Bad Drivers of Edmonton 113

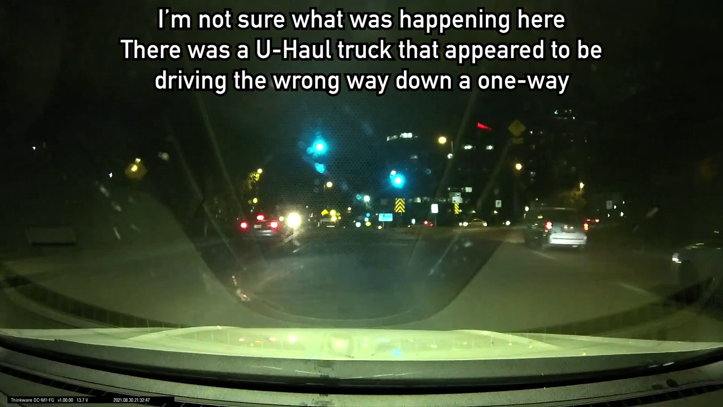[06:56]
What's going on here? That is yet another oncoming driver with no lights on.